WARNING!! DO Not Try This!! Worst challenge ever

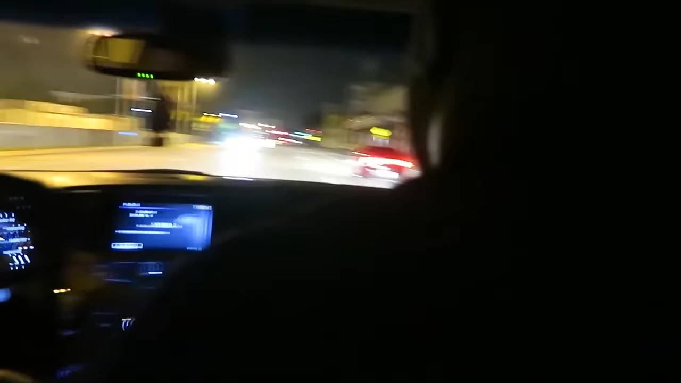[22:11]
So let's lose them too. This is a serious part of the night where DJ coordinates with Uber that we have to get out of here. Okay, so as soon as we get past this guy, make this left right here. Make this left.